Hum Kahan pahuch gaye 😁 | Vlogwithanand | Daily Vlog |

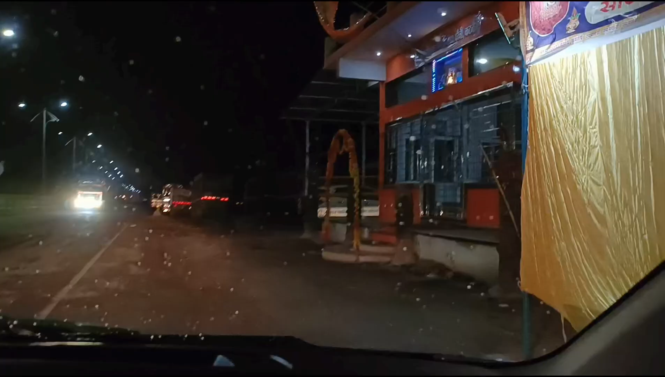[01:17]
तो गाइज, आ गया है हनुमान जी का मंदिर, और पहले उतर करके करते हैं हनुमान जी महाराज को प्रणाम, उसके बाद गाइज फिर आगे बढ़ते हैं।
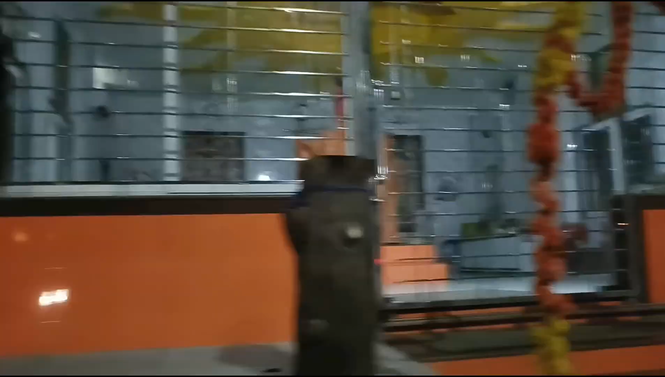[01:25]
गाइज, हनुमान जी महाराज को प्रणाम करके अब निकल चलते हैं हम। तो बोलो जय श्री राम, जय माता दी।
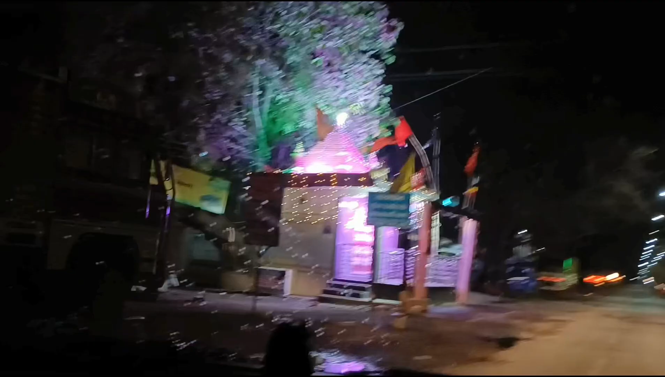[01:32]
करते हैं मैया जी को प्रणाम, जय माता दी मैया।
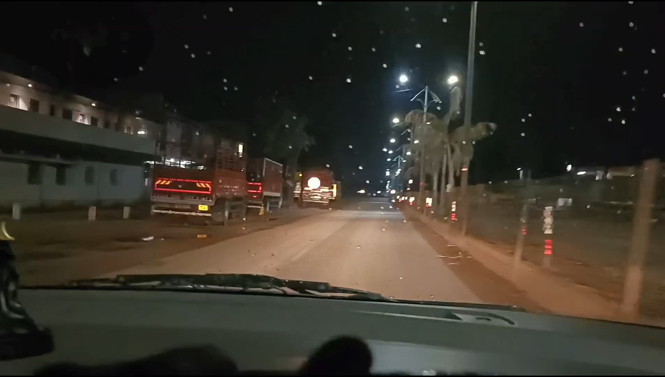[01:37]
तो गाइज, रात में पूरी गाड़ी साफ सुथरी करके मैं सोया था,
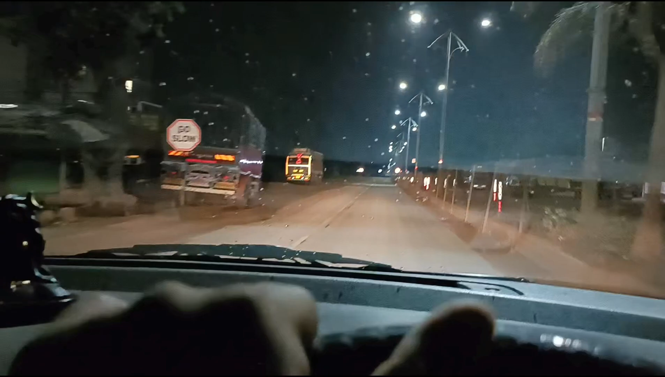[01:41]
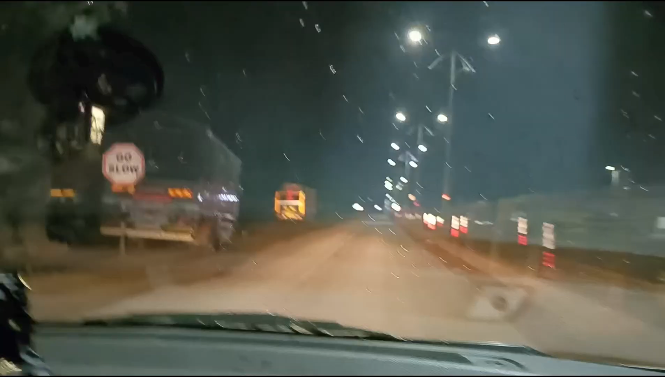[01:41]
और देखिए पानी गिरा है रात में, पूरी गाड़ी में पानी के छिट्टे छिट्टे पड़ गए। तो निकल पड़े हैं गाइज अपनी मंजिल की ओर। कहाँ है मंजिल पता नहीं।